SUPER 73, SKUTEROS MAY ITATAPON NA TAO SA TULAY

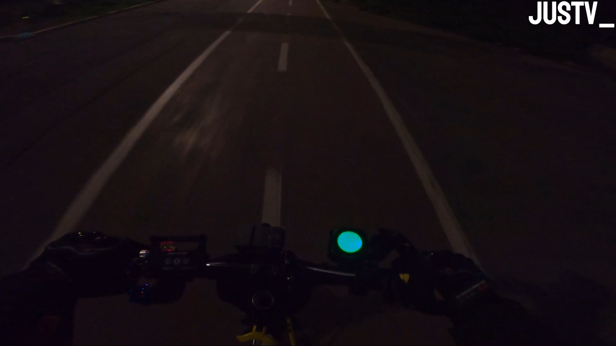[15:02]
Wala nga lang tayong ilaw Paano buhayin ng ilaw ni Bitik na rin Wala ilaw
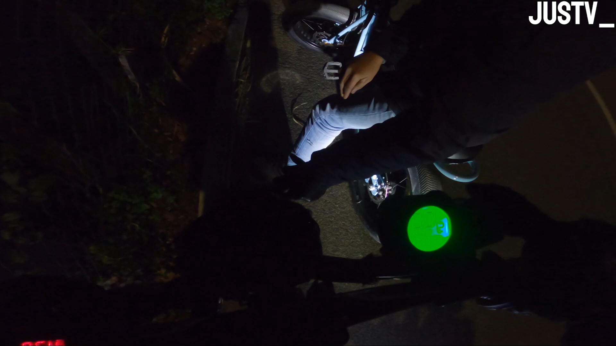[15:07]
Paano buhayin ng ilaw Ay sa bagpaya So yan o dito
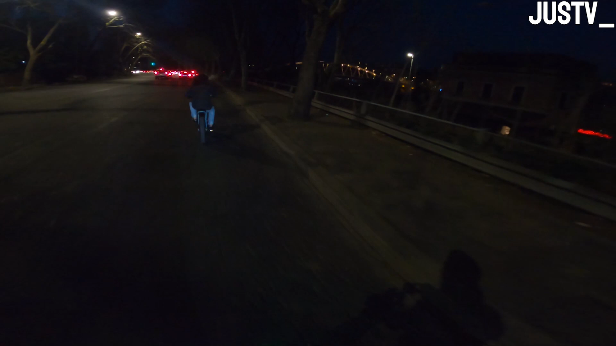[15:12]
tayo Ang ganda ng tulay dito So nandito na tayo sa San Juan Eco Bridge So yan o ang ganda o Napaganda talaga ng tulay na to